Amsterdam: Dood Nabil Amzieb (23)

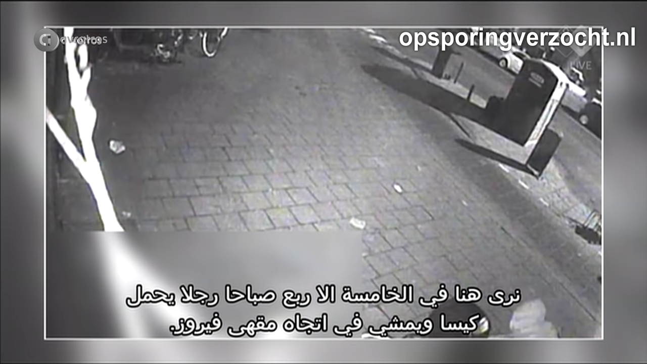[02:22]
Rond 4:15 ochtends loopt hij met een tas richting de Fairouz Lounge. Daar laat hij het hoofd van Nabil achter en rent weg. Het lichaam van Nabil werd al een dag eerder aangetroffen, nagenoeg ontkleed, achterin een uitgebrande Volkswagen Caddy.
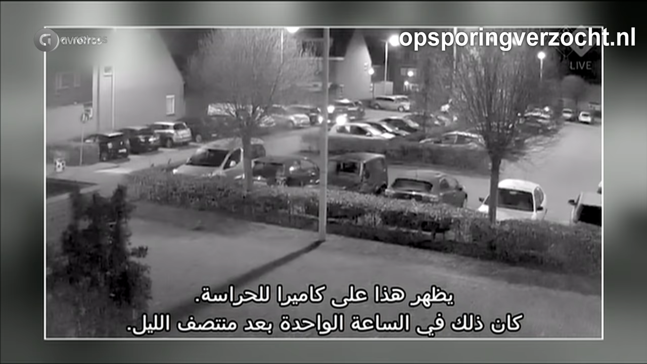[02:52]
Rond 1 uur die nacht wordt de Caddy met Nabils lichaam achtergelaten. Buiten beeld loopt de bestuurder weg. Een uur lang staat de Caddy onbeheerd op de parkeerplaats.
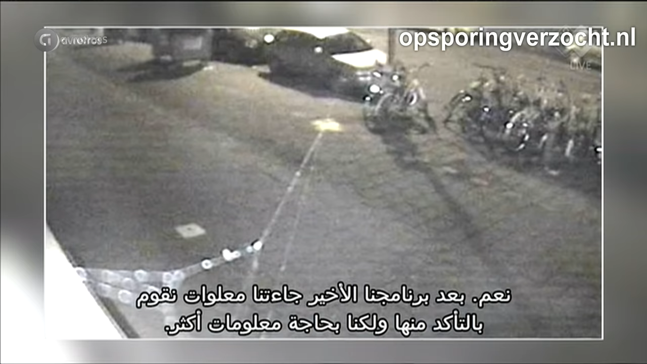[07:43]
Die zijn we nog aan het onderzoeken. Maar we kunnen natuurlijk nog meer informatie gebruiken. Dus ook nogmaals de vraag, misschien dat er mensen zijn die deze man herkennen aan zijn kleding. Hij droeg dus een gewatteerde jas. Of aan zijn manier van lopen. Ja, en omdat de oorspronkelijke beelden waarin hij het hoofd neerlegde scheef waren, laten we ook nog even deze versie zien.
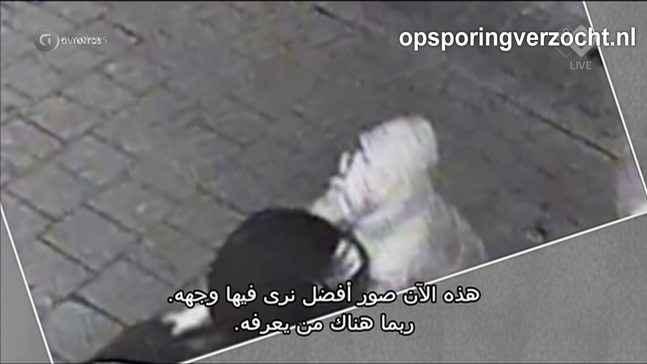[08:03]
We hebben dat beeld wat gedraaid, zodat we hem rechter in het gezicht kunnen zien. Misschien helpt het bij de herkenning. En nu hoop binnenkort sowieso meer te kunnen vertellen over de lengte van de man.